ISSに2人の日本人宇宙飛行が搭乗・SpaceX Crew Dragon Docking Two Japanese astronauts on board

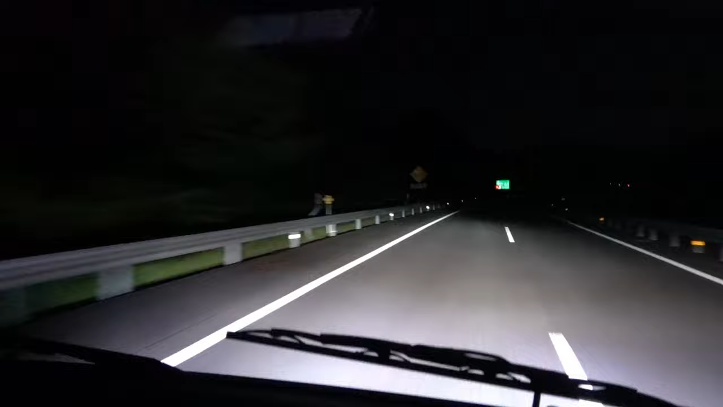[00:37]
自宅から約90キロ離れた場所まで深夜のドライブです。